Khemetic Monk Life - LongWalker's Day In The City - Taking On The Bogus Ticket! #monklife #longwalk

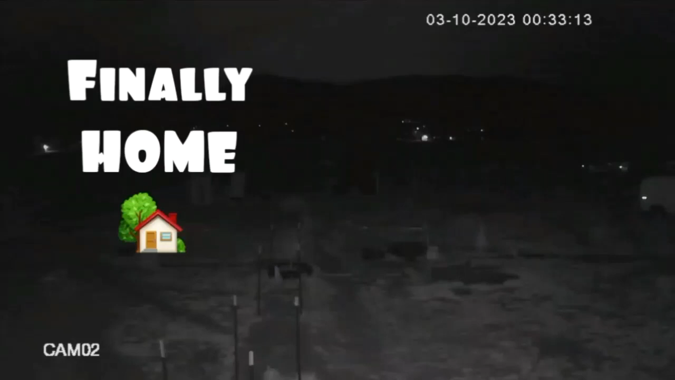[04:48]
When I finally got home about 1230, I got greeted by some of our animals, as you will see, running up beside me.
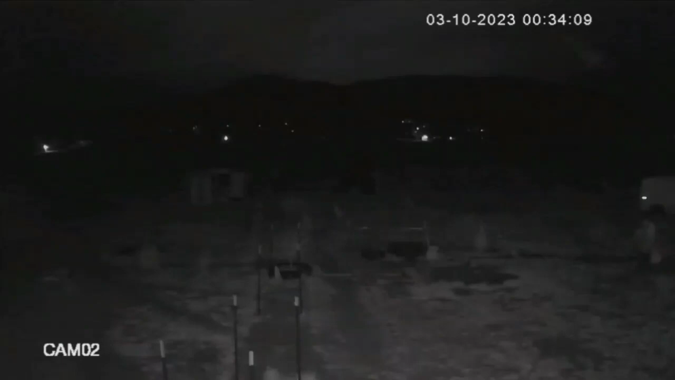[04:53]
But one of our animals, I ended up looking for until like 145.
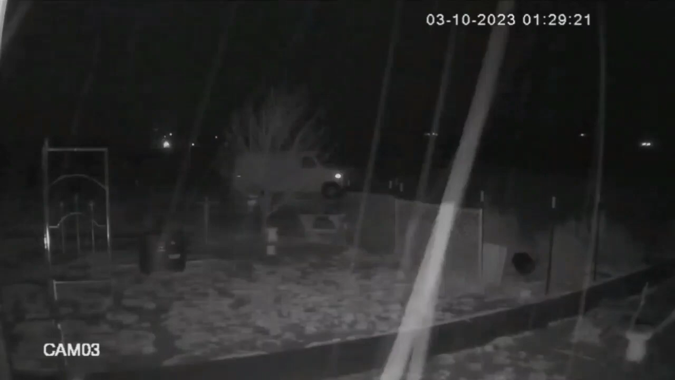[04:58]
As you will see the cat walking up.